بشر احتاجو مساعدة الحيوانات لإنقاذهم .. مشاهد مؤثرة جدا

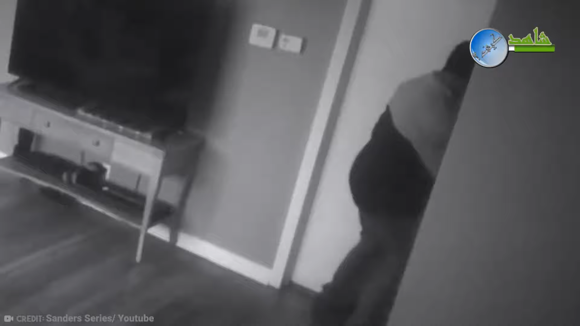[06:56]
اقتحم المنزل ربما بهدف السرقة، لكنه حاول أن يتهجم على هذه
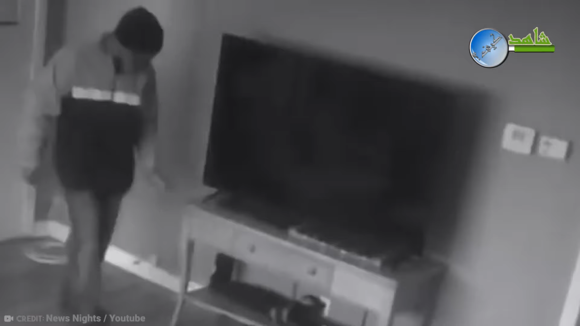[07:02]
الامرأة، لكنها فلتت من قبضته بأعجوبة،